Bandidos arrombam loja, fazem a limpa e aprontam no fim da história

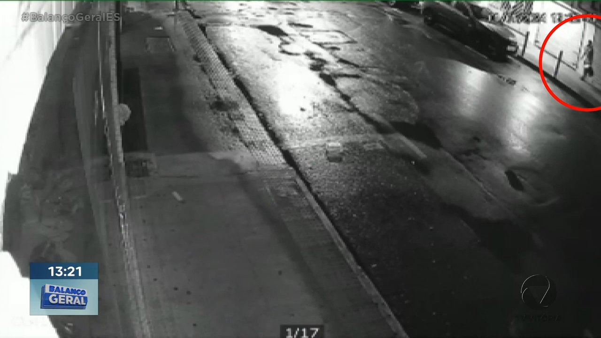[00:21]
Toda a ação criminosa foi flagrada por pelo menos dois ângulos de câmeras de segurança do próprio estabelecimento. Repare que do outro lado da calçada caminham suspeitos. Um deles atravessa a rua e arremessa algo em direção à porta de vidro, que se parte na hora. O comparsa corre e também entra no estabelecimento.
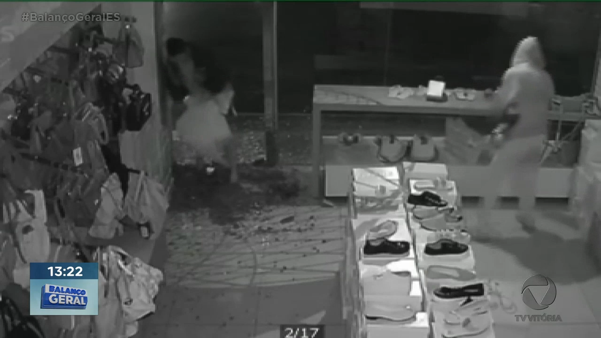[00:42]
Por uma outra câmera, vemos o crime de uma maneira mais detalhada. Os criminosos recolhem tudo o que podem e colocam em sacolas. Eles levaram bolsas e também sapatos.